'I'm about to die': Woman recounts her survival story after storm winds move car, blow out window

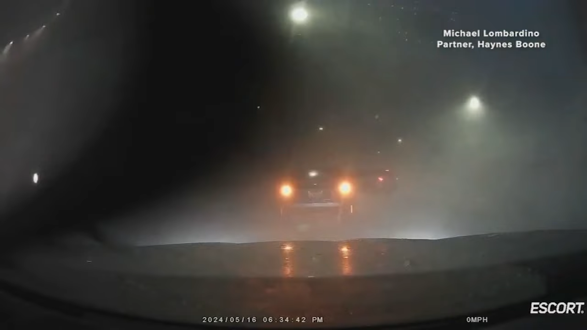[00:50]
80 mile per hour winds paired with shards of glass. Everything was beating down on my car. In an all-out assault on her car during last week's storm. Last night, we showed you this video. They said, yeah, you were on 13 noon.